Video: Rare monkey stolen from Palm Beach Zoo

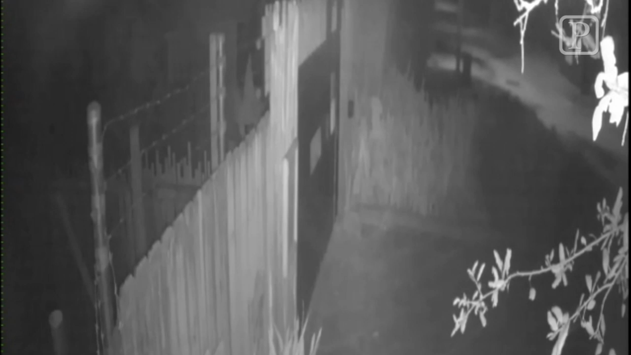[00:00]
The newest update that we have is surveillance video that was released this morning. It does show what appears to be a male suspect entering the zoo Monday morning, shortly after one o'clock.